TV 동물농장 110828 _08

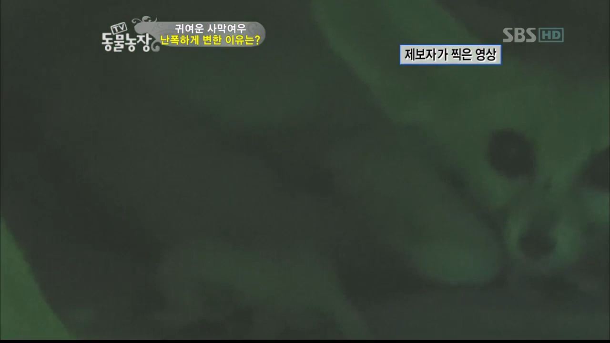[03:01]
꿈틀대는 모습. 바로 새끼였다. 저주를 물려는 것인지 어미의 품을 파고드는 새끼들.
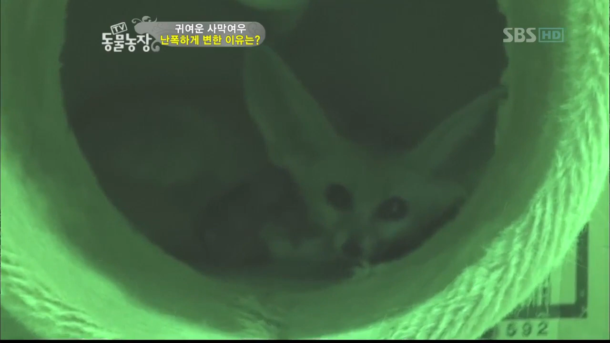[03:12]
하지만 은순이의 눈빛은 어딘지 불안해 보이는데.
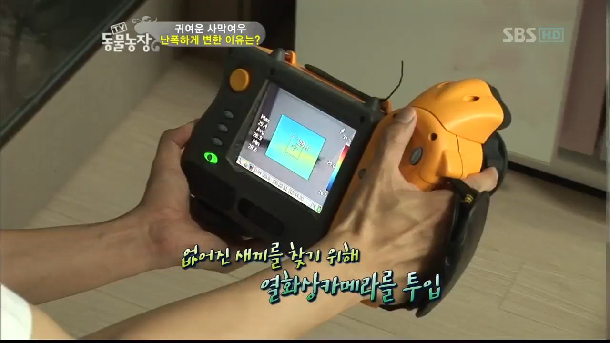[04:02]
다음 날 날이 밝자마자 체온을 감지에 내는 열화상 카메라를 동원해 없어진 새끼를 다시 찾아보기로 했다.